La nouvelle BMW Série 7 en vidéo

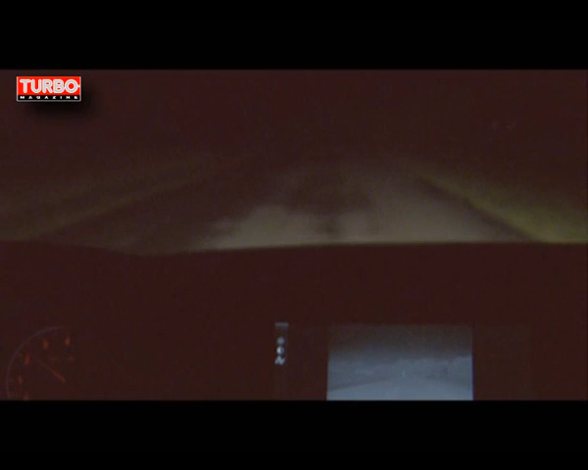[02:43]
voire du système de vision nocturne par caméra thermique qui dispose maintenant d'un système de repérage de piétons.
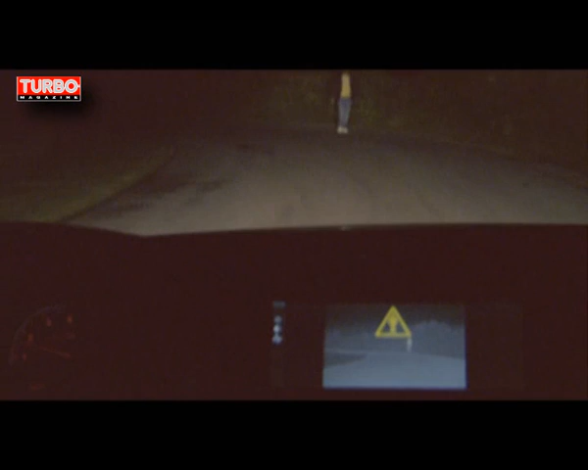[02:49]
Affiché en jaune sur l'écran, si ceux-ci sont estimés en danger par l'électronique, un signal visuel supplémentaire averti le conducteur.